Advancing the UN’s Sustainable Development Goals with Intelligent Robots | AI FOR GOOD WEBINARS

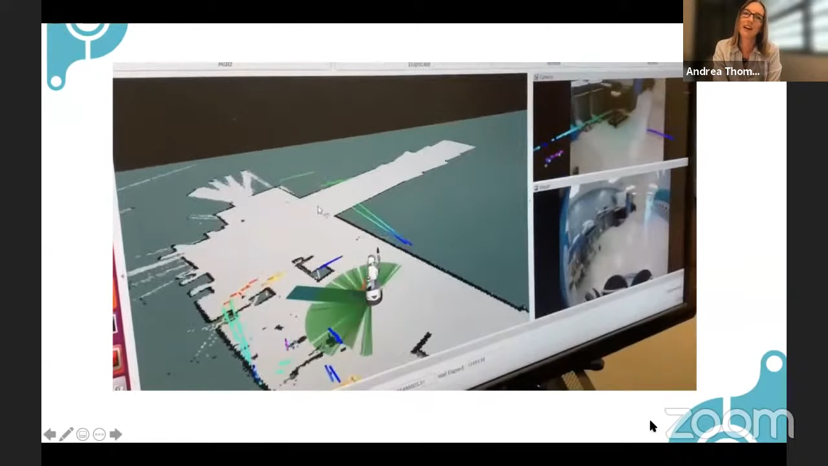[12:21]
And now, like, after getting installed and building a map,
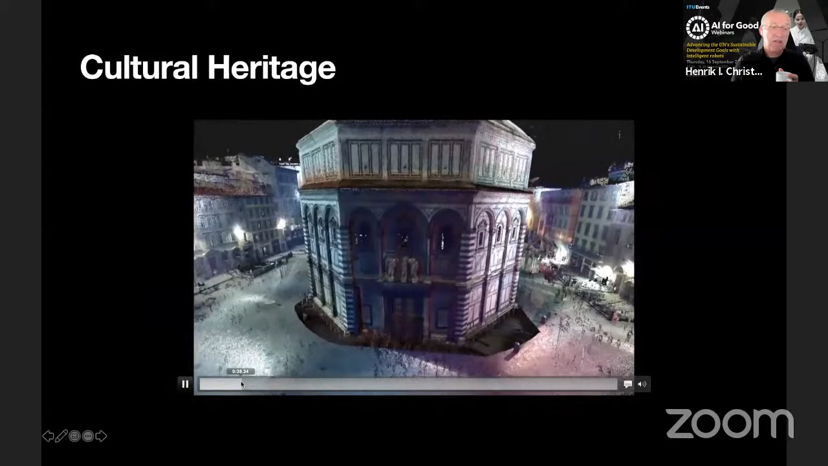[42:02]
I didn't want to show you the entire, but basically we can go in and build sort of a 3D model of complete buildings.